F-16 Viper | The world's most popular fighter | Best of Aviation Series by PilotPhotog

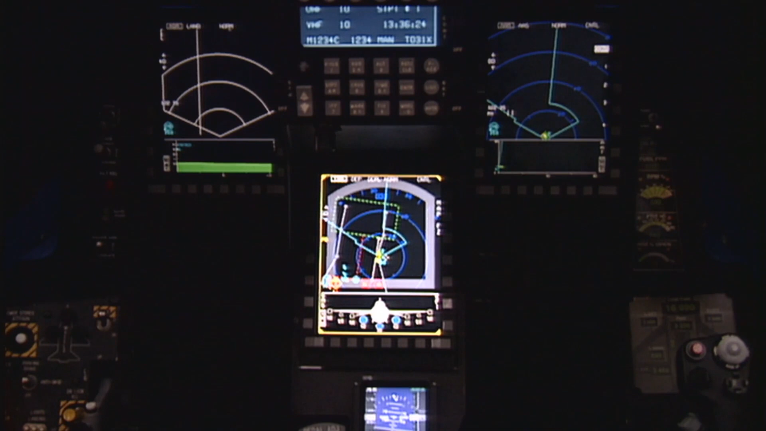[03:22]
The APG-83 system uses technology known as Active Electronically Scanned Array or AESA.
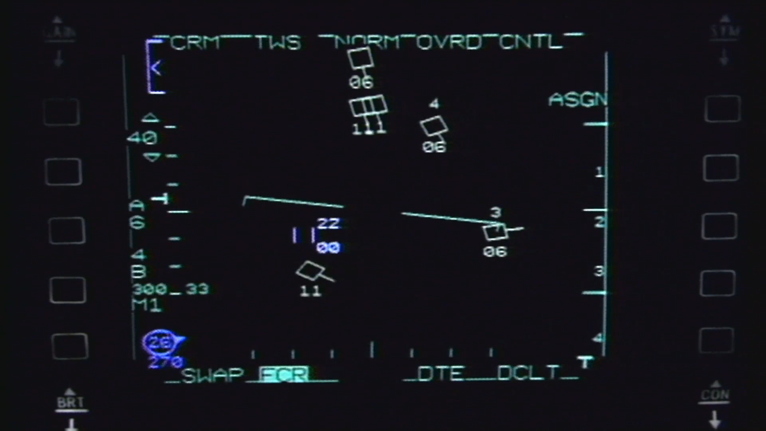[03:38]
Essentially, the APG-83 provides the F-16 with quicker, all-weather targeting and greater situational awareness than ever before.